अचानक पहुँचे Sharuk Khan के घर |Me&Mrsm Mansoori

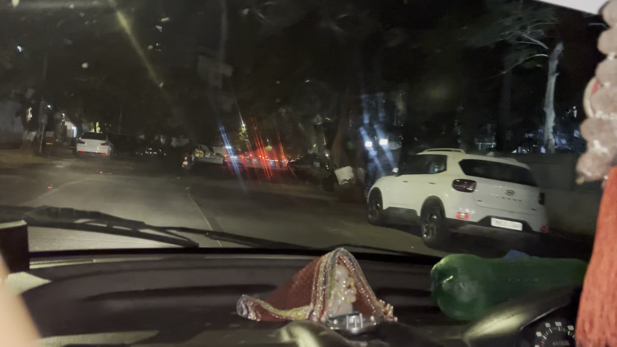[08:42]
अब देखो जी शाहरुख खान का बंगला कहाँ है? अच्छा ये शाहरुख खान का बंगला, अरे बाबा कहाँ है जी?
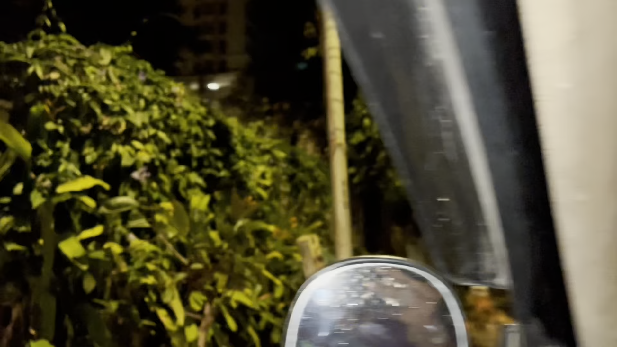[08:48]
किधर को है मन्नत? अच्छा ये वाला है।
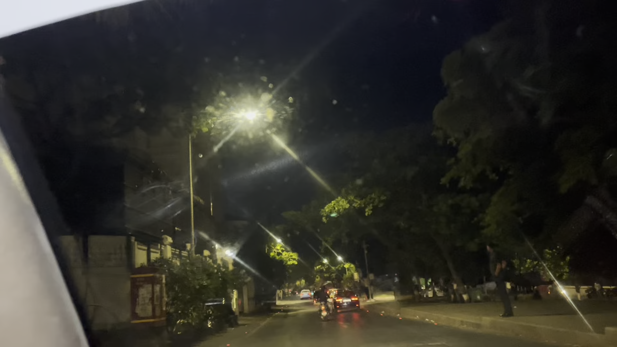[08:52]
अच्छा ये मन्नत लगे हुए, ये लिखा हुआ मन्नत।